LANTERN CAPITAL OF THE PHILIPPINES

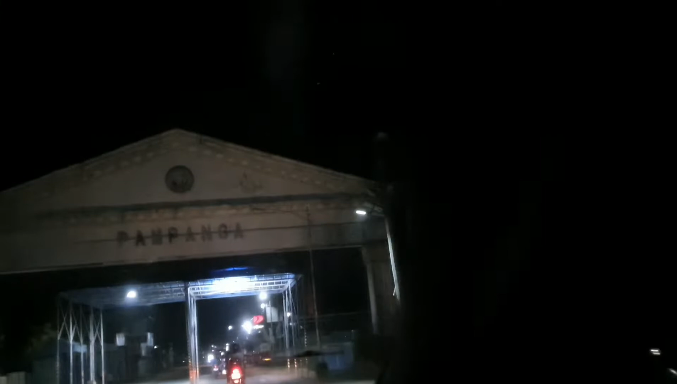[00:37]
Nabibay na namin ng pa Robinson, Pampanga.
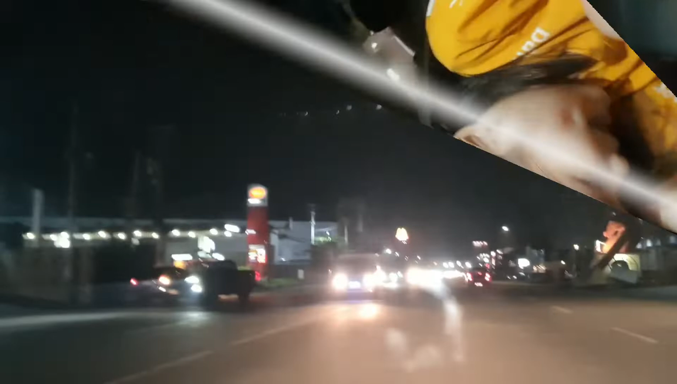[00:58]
Gutom na yung driver namin. Ito yung biggest McDo in the Philippines.
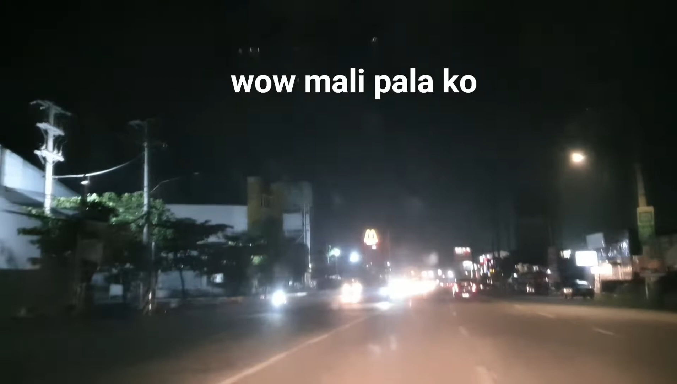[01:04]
McDonald's drive-thru! Ito na ba yung biggest?
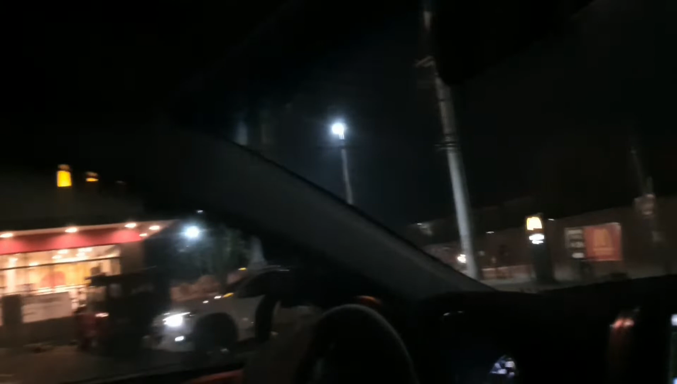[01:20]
Parang wala namang kabig-big. Mali yata kami. Wow, mali. Entry.
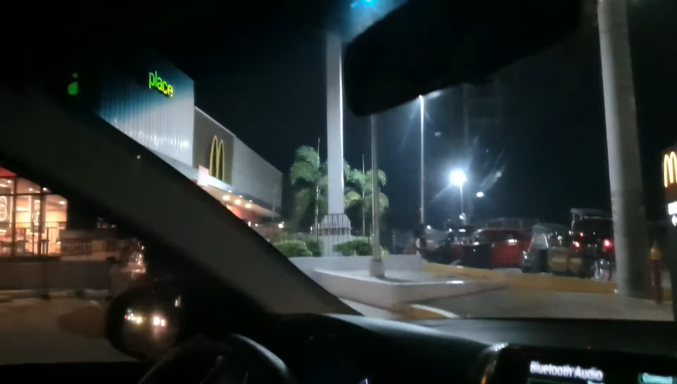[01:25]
Saan? Dito?
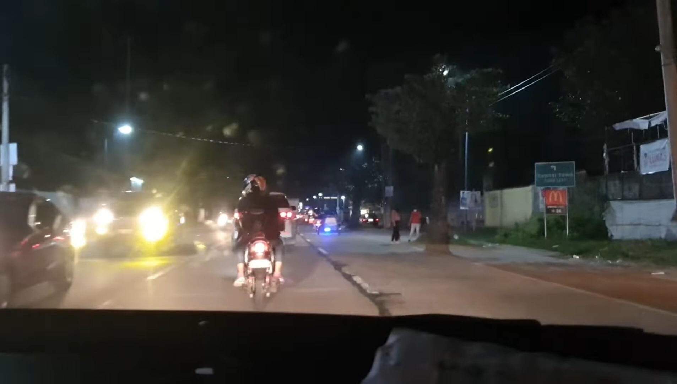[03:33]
Totoong biggest McDo. Totoong McDo. Capital town!